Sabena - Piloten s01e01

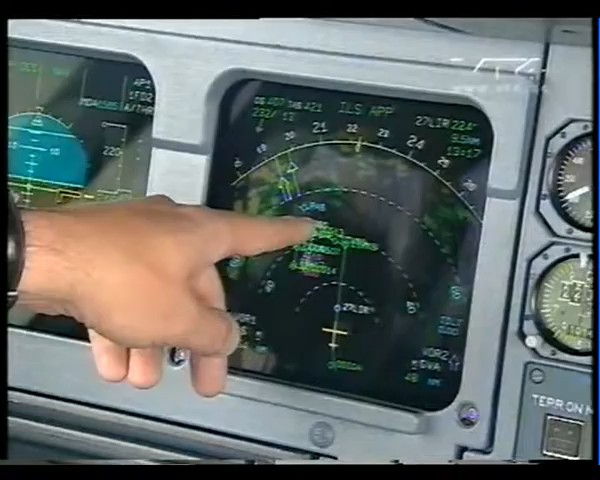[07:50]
doen terug dummy-tour in de andere richting en dan terug om te landen op de piste die in feite in deze richting ligt.
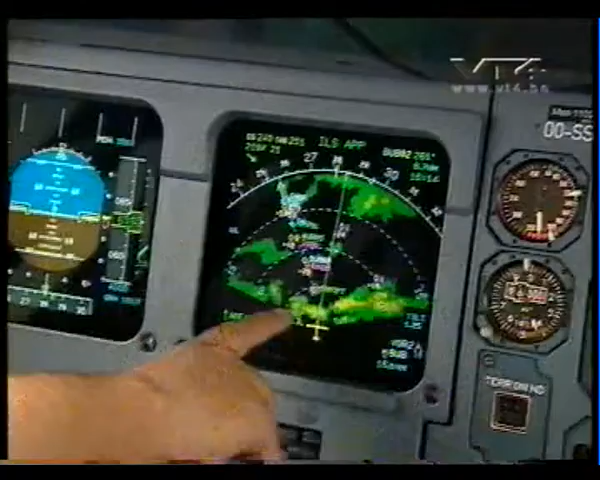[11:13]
Dus hetgeen waar we nu door moeten zijn regenwolken. Dat wordt dan groen en geel, afhankelijkheid van de hoeveelheid water die er in de lucht zit, in de wolk zit.